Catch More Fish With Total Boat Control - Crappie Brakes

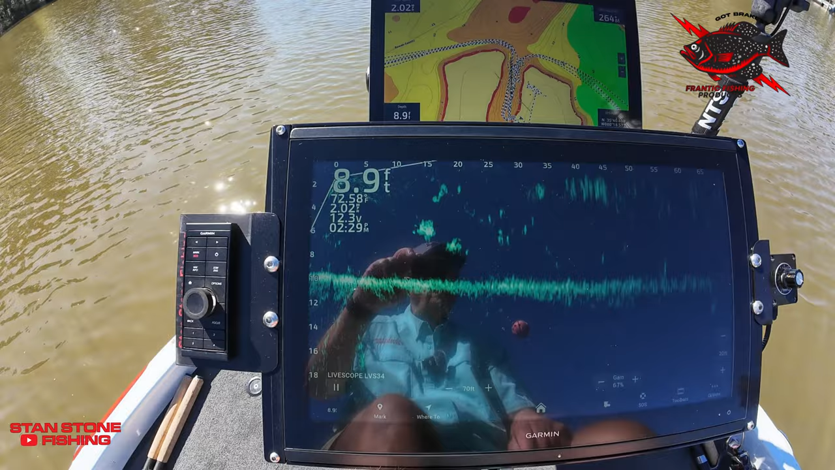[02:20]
On screen: depth 8.9 ft
Let's just say we wanted this that right there we're going to throw with that cast it.
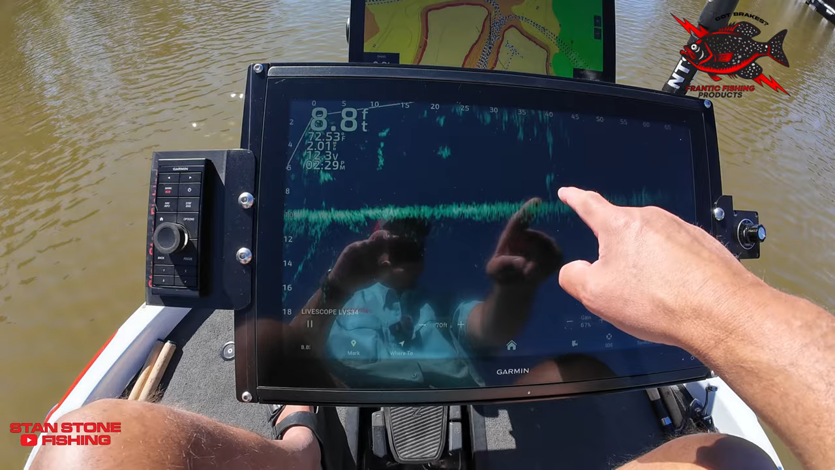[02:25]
On screen: depth 8.8 ft
We're going to hit our our brakes. Look at that.
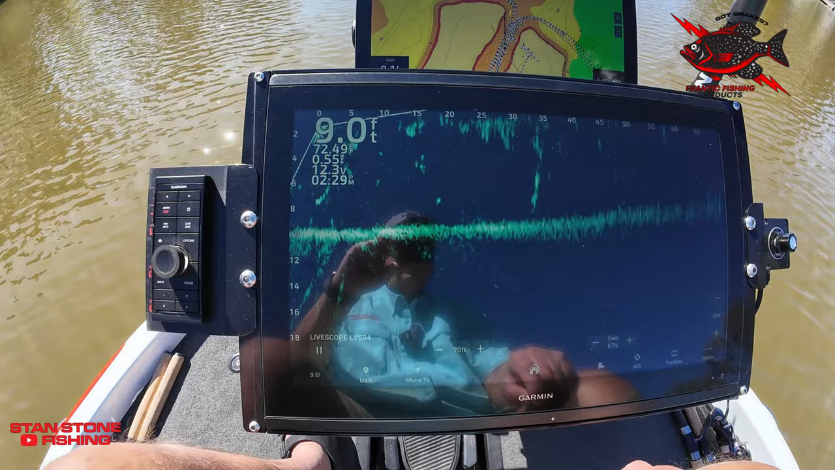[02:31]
On screen: depth 9.0 ft
We're stopped. We're going to go backwards. We're going backwards. So we could make that cast. That's what these brakes are all about.
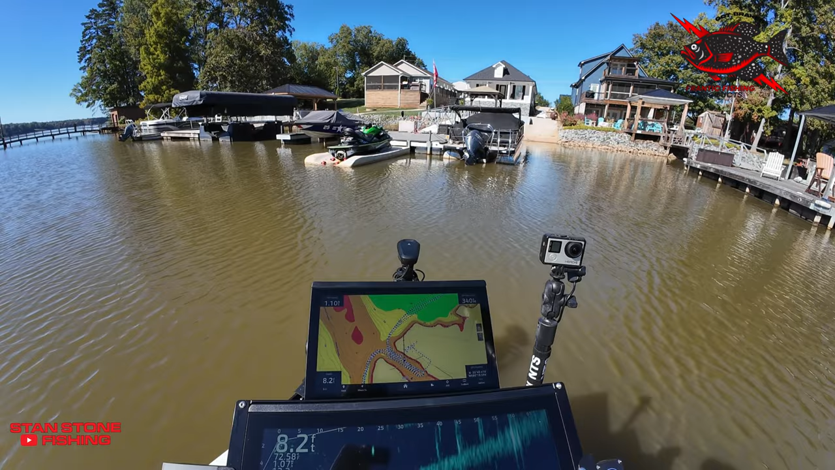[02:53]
Okay and you're coming up to the dock and you're coming in a little hot. Okay. Well instead of having to reverse your trolling motor all you have to do is just hit your brakes.
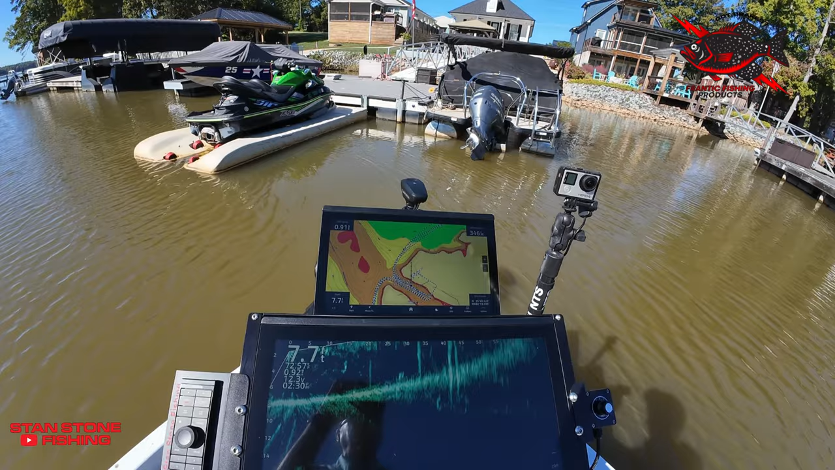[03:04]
So you hit your brakes and you can stop. Make a cast. You wanted to go back. You wanted to go back. I mean you just didn't want to bump your trolling motor because you don't want to spook the fish. We can go ahead and put it in forward. And just kind of ease up there.
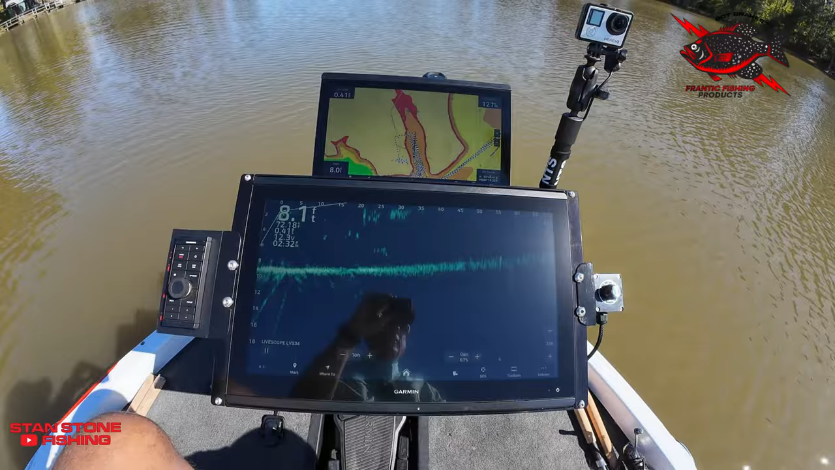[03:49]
So I've got the speed all the way up. I'm going to go ahead and put the switch in forward.
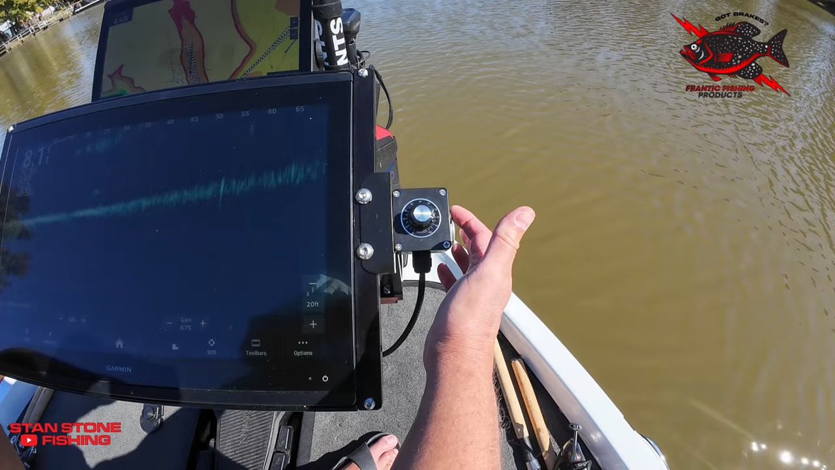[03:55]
What you push the switch up.
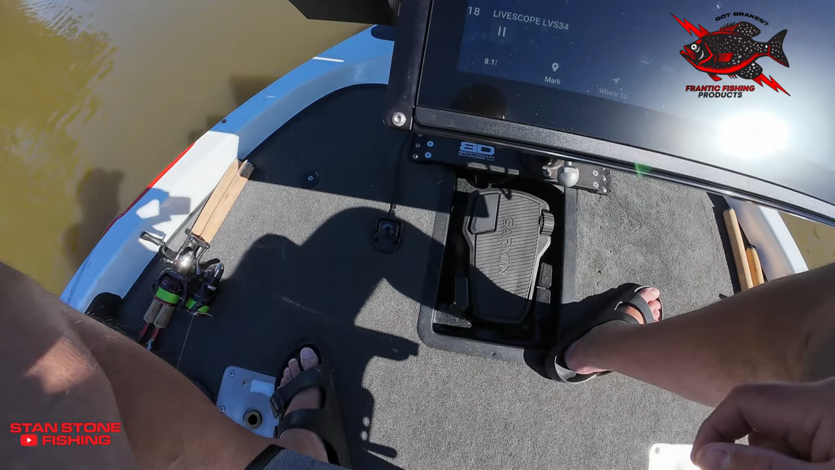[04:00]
We're still using the stomp switch now. We're just using the switch to put it in forward or reverse.
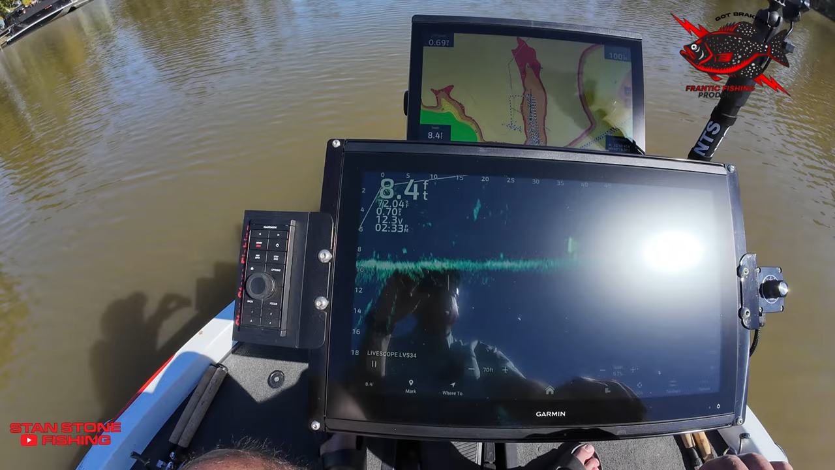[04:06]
On screen: depth 8.4 ft
Let's go forward. And we're already up to
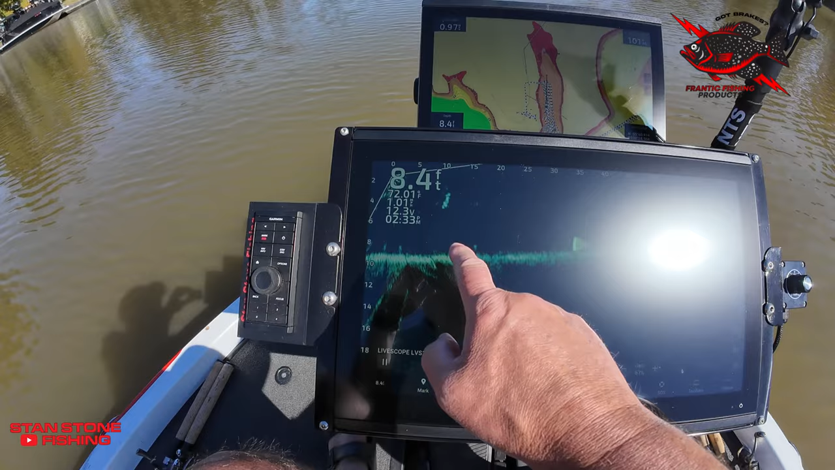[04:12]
On screen: depth 8.4 ft
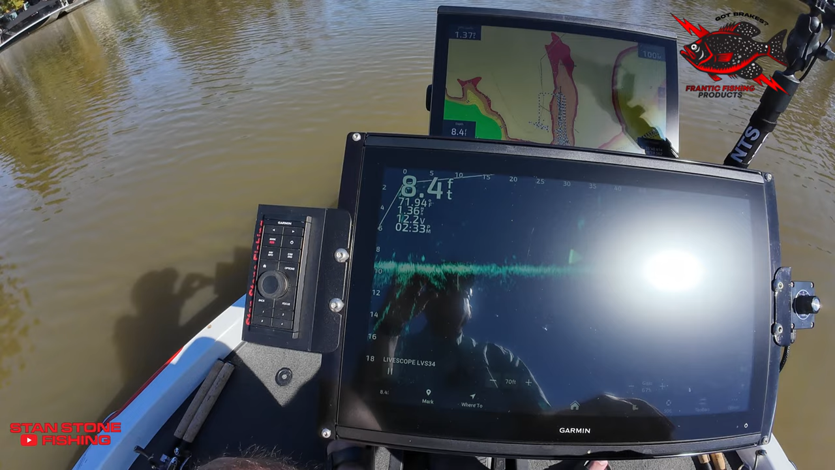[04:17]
On screen: depth 8.4 ft
1.4 1.5. I'm going to stop.
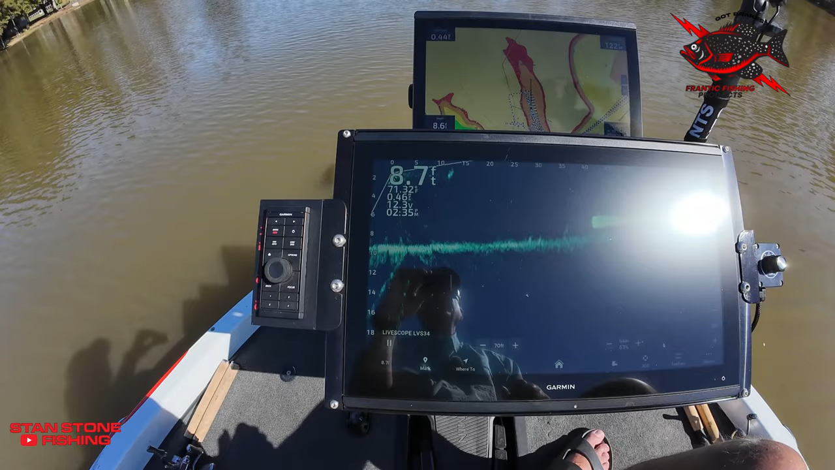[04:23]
On screen: depth 8.7 ft
It's good to have the forward in case you want to make slight adjustments to position your boat.